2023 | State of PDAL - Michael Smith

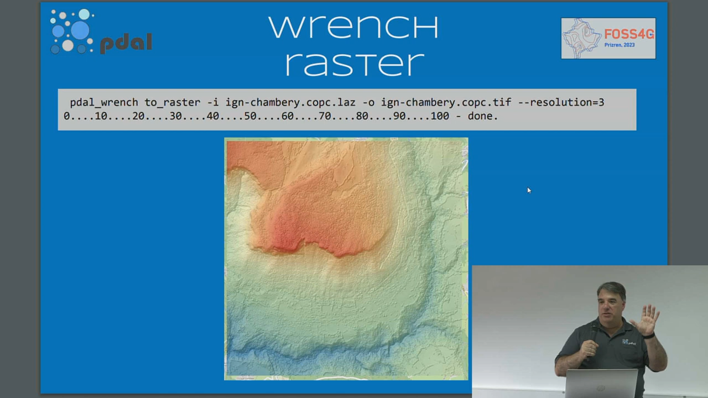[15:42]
and if it's reading from a COPSI or a VPC, it can do these kinds of things in parallel. So it'll read windows of the COPSI file and write this operation in parallel.
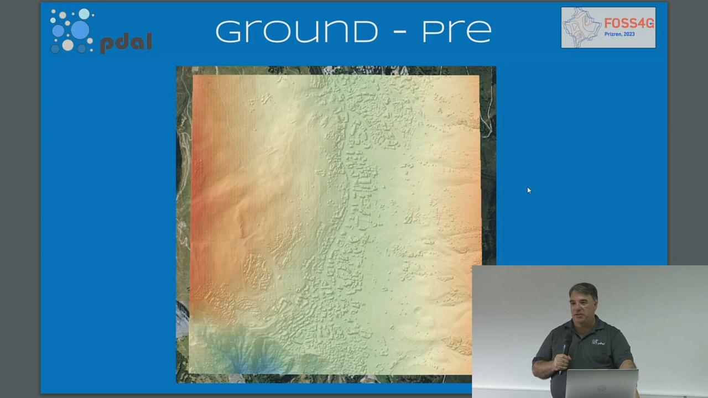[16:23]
Ground is another filter that's used very commonly to classify your point cloud data and find ground locations. It's a filter and an app.